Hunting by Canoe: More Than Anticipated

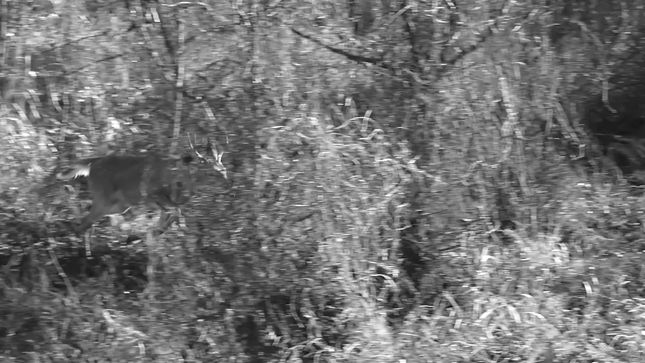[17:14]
he darted off in our direction, and he passed, 15 yards, 10 to 15 yards right in front of us.
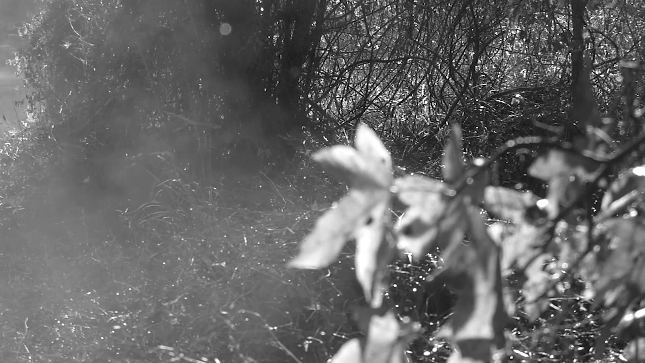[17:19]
And we heard him go down over here in this body of water.